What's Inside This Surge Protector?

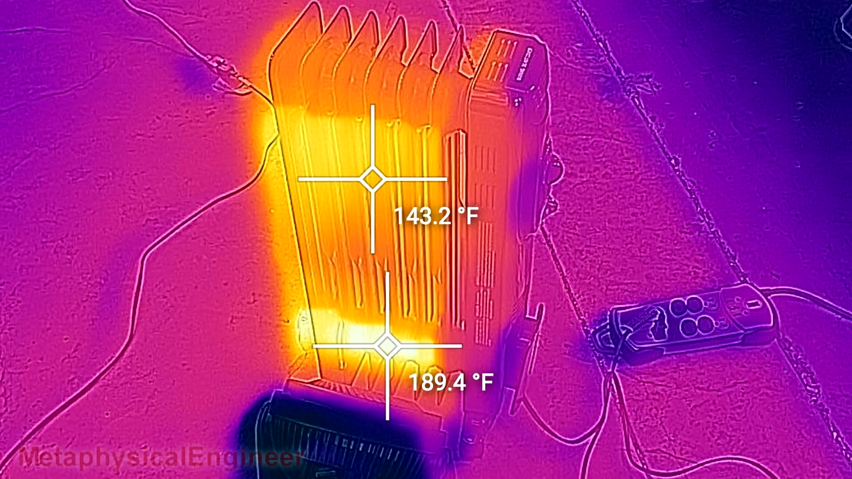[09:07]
Yeah, that's already quite hot. Well, change of plans time. This thing refuses to go back into full power mode. It simply cannot dissipate enough heat.
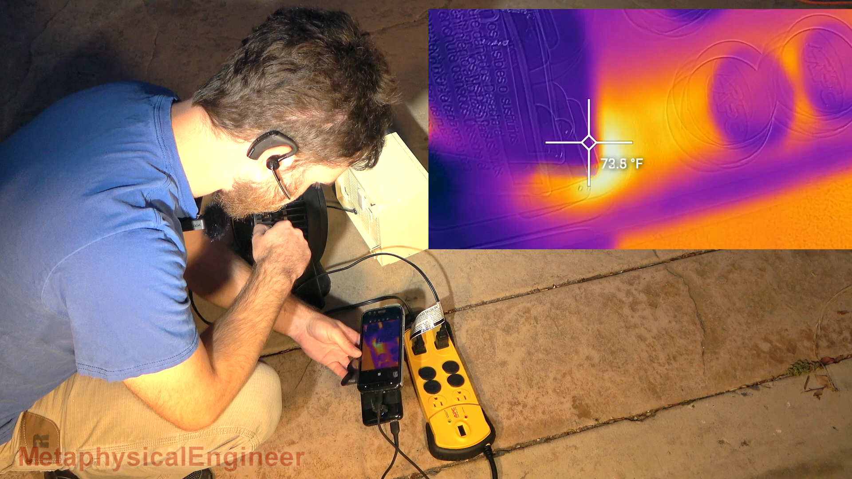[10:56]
On screen: spot 73.5°F
Nothing at all there that I would find concerning.
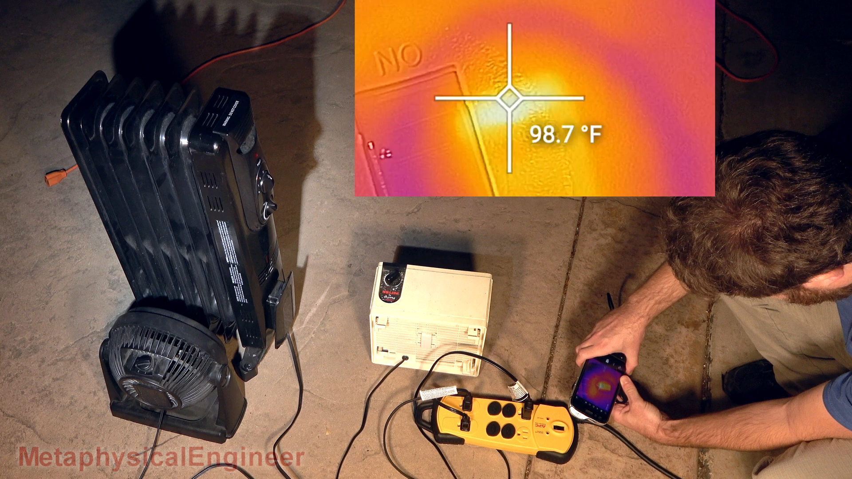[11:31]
On screen: spot 98.7°F
Protector circuit breaker is a little bit toasty. It did exactly what it was supposed to do. It stopped the threat pretty quickly. Call that a pass.